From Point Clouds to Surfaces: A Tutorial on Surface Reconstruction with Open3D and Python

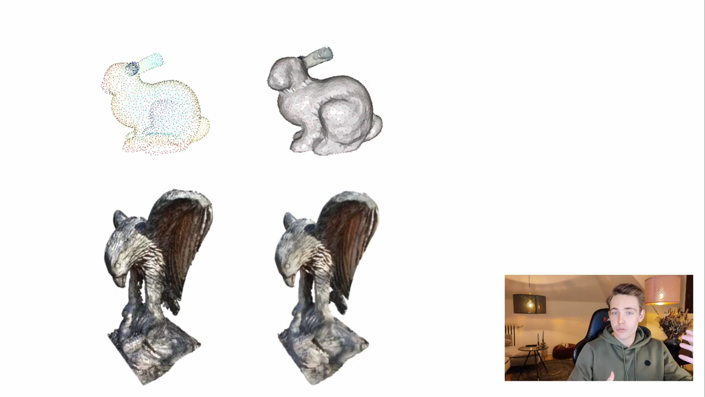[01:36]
when we are creating our own point clouds we're also going to try to do surface reconstruction on that but in this way here we're just going to go through through some of these examples and then later on in other videos we can try to do it with our own point clouds and so on when we have these unstructured points and we actually want to create like some kind of environment or surfaces on top of our point clouds or like a point in
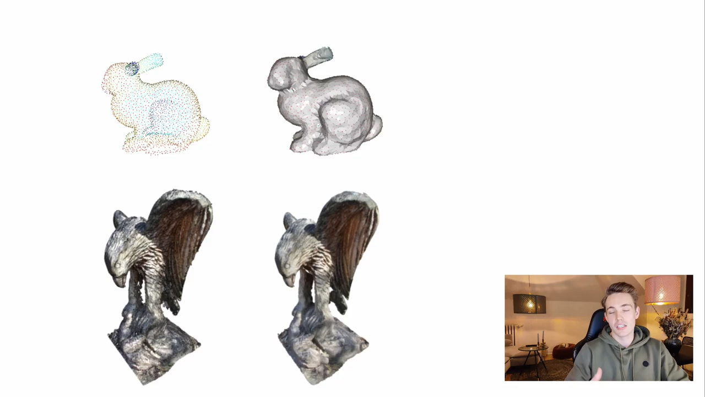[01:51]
our point clouds so we're not just straight into jupyton notebook here i'm going to go through the example that is provided by open4d and some of the examples that they
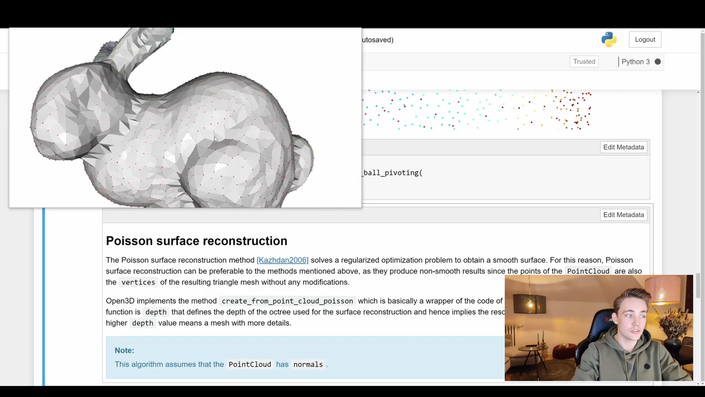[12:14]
too like the more details we will get here in the point cloud as we can see
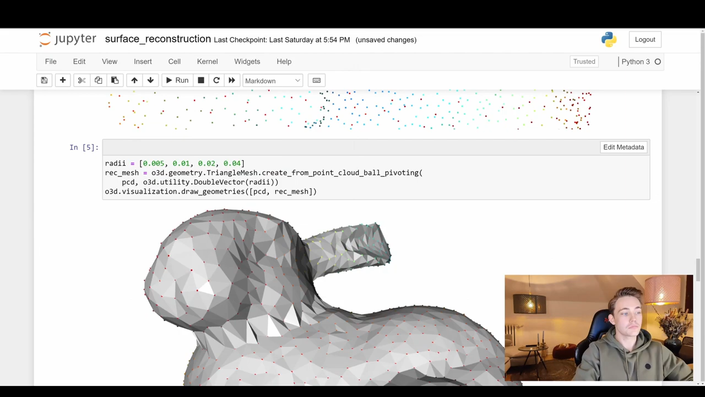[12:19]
so the last example here that i'm going to go through is poisson surface reconstruction and
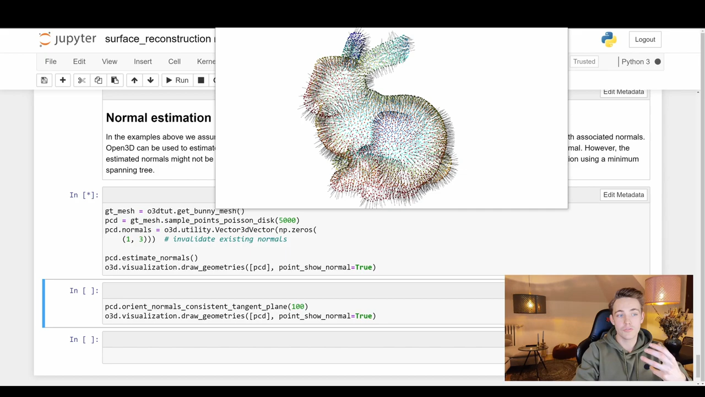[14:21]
for our point clouds so everything is actually just a store in a data structure and then all the algorithms here implemented in open 3d will just go in grab that information from the
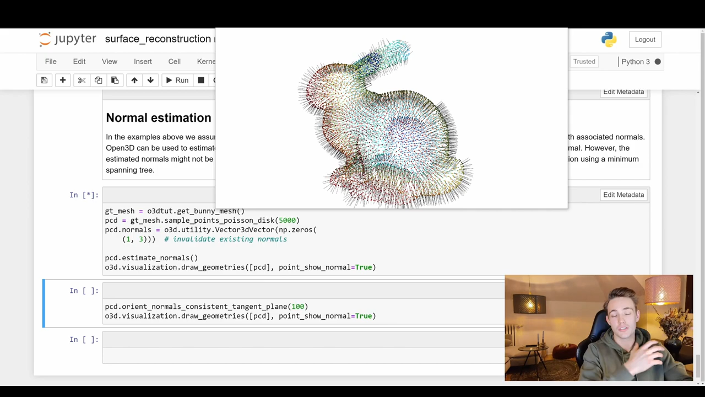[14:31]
data structure and then use it in the implemented algorithms the last one here is basically just we can orient the normals and consistent to a tangent tangent plane
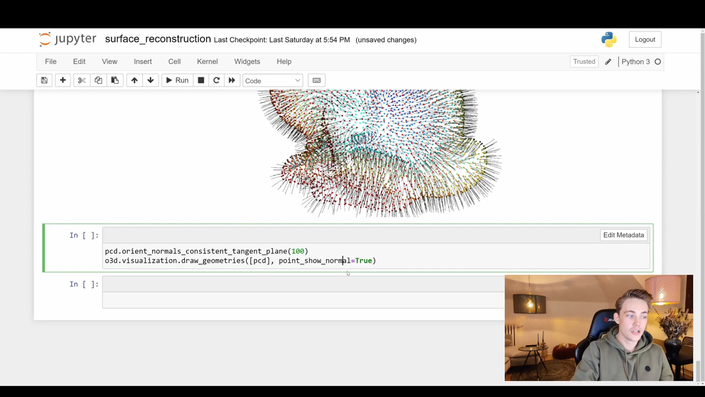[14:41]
so this is basically just like a better solution or like we can get oriented um normals to all the points we can see here that we can't really see any differences but you should actually use
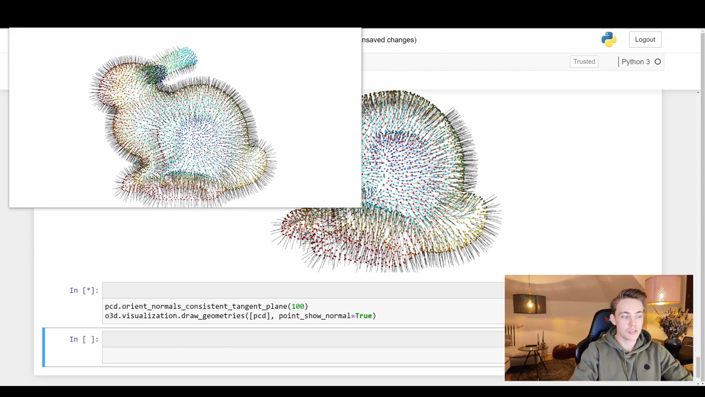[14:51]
the bottom function here um in case that your point in your point cloud don't have normals
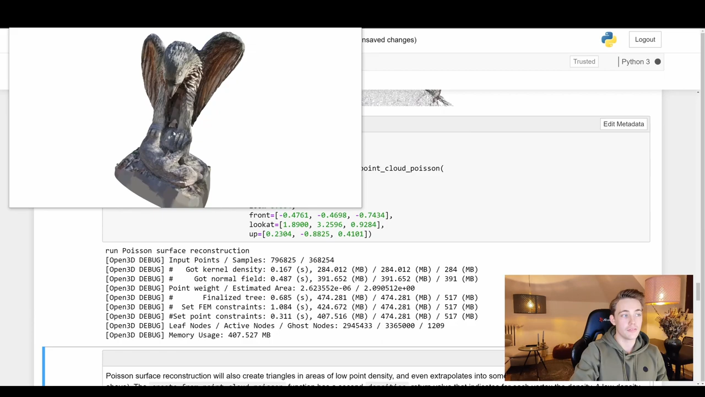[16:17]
a lot more points in our point cloud but here we can see but here we can
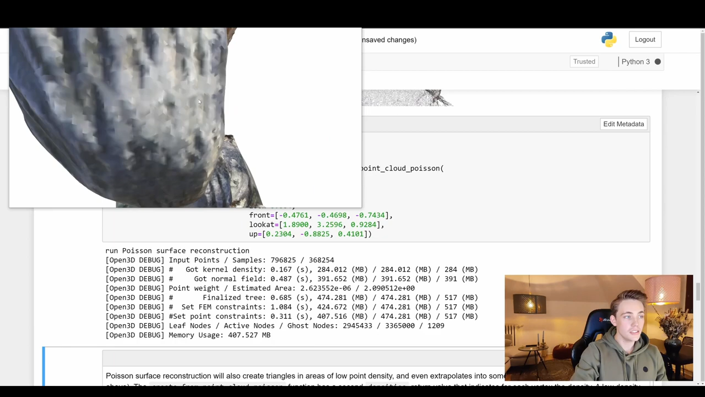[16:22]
see all the different kind of details here this acts like a really good uh surface reconstruction of
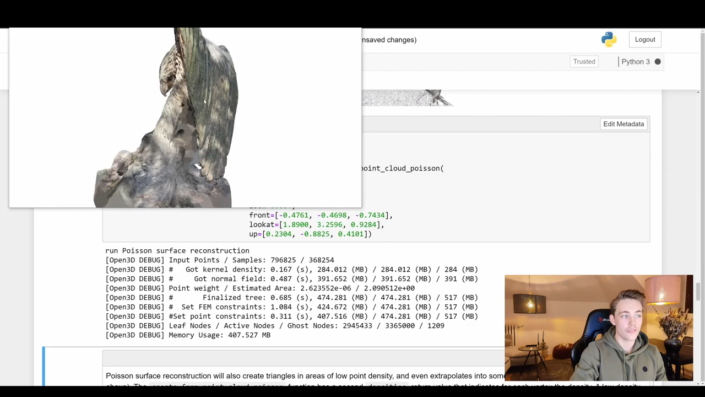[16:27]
our point cloud we see all the details here in the eagle and this acts like looks like a really
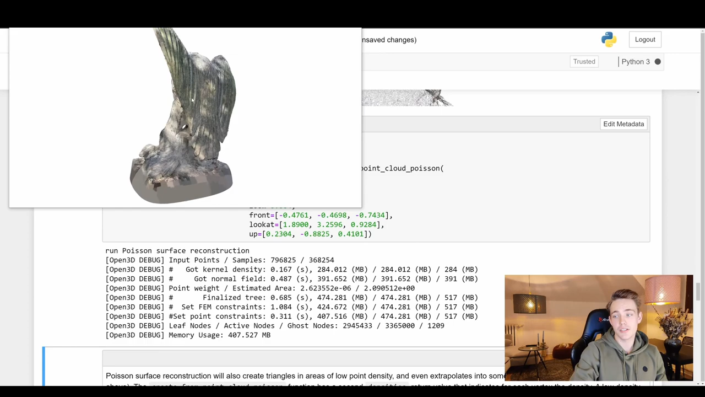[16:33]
good 3d model just from our objects um that we had in our like our points that we have had in our point cloud it acts like tries to estimate so if there is some space between the points